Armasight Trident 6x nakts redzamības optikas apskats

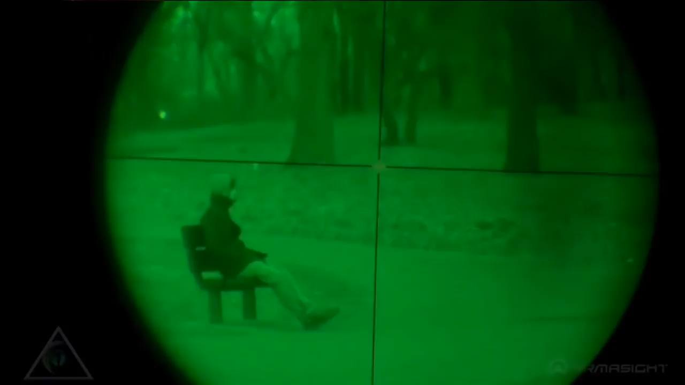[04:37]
ir 450 metri. Distance, kurā var atpazīt objektu pēc lažotāja datiem, ir 200 metri.